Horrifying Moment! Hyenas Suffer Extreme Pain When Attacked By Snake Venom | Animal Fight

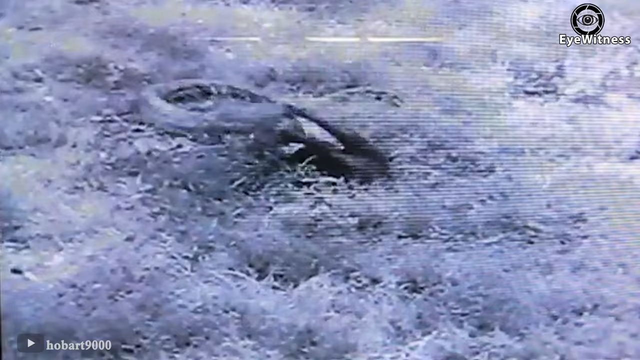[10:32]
and even though the leopard struggles, it has no choice. After experiencing the struggle with each other, the anaconda proceeds to squeeze its prey to death.
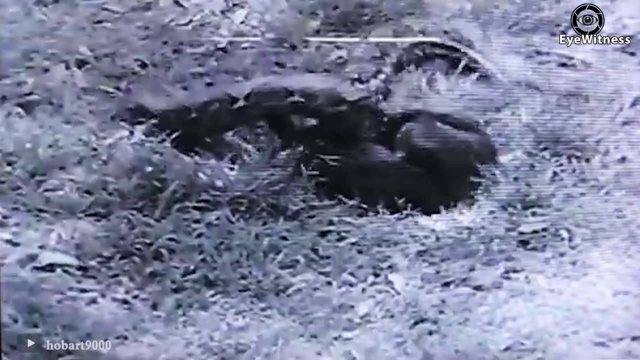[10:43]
The iguana was laying eggs when suddenly the anaconda attacked.